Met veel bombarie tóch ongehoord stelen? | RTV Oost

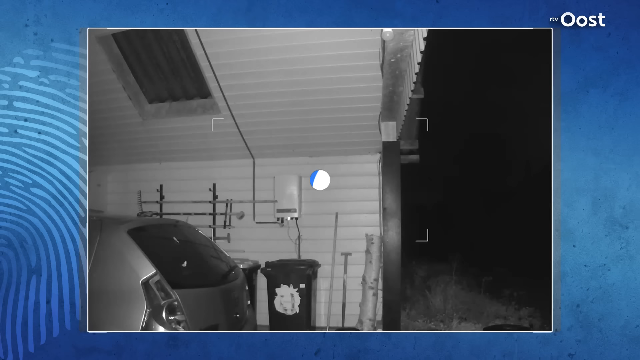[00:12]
Dit is de carport bij een huis aan de oude Goorseweg, in het buitengebied van Diepenheim. Op donderdag 26 oktober springt om 5 uur s'nachts ineens het licht aan.
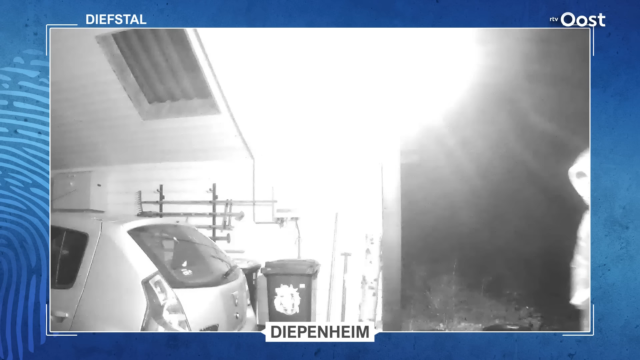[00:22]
De bewegingscensor slaat aan op deze man met de capuchon over zijn hoofd. En niet veel later volgt zijn compagnon. Een man met een vissershoedje. Ze rommelen minutenlang onder de carport en maken daarbij best wel wat lawaai.